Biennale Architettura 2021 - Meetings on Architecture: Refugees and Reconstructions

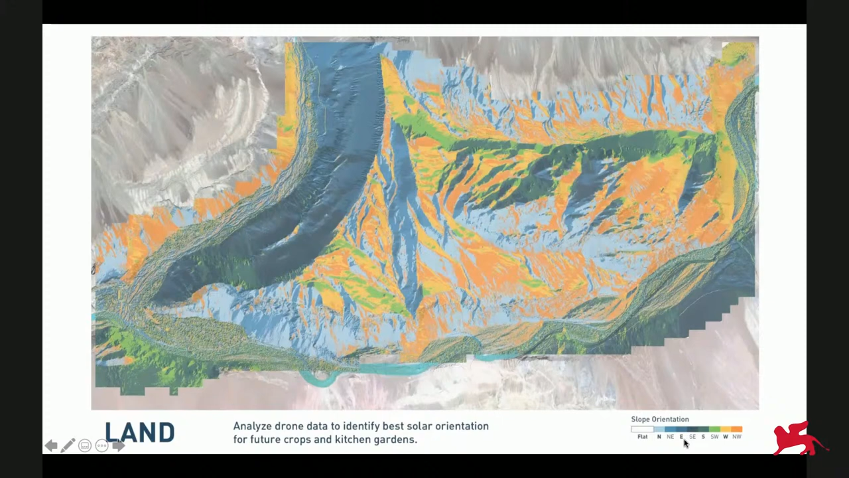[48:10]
watersheds, solar irradiation. And this view from above was critical to gain an understanding of this vast plateau and to try to identify areas suitable for future buildable and arable land.